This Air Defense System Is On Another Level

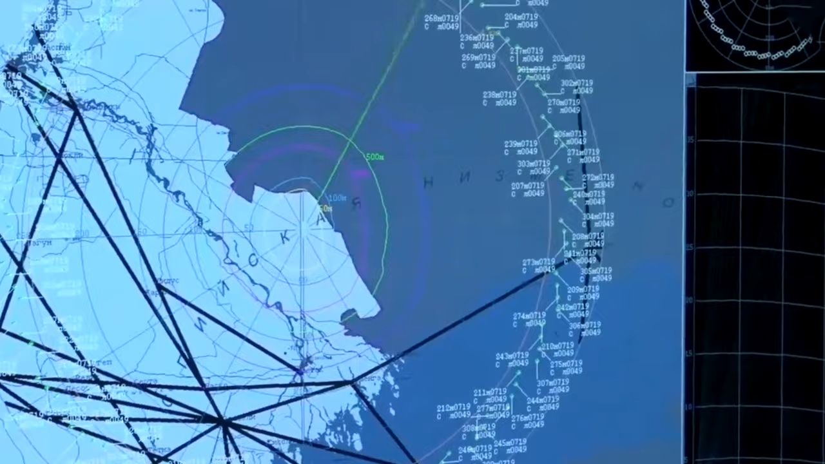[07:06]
The S-400 can lock onto 72 targets at the same time with the detection of 160 targets,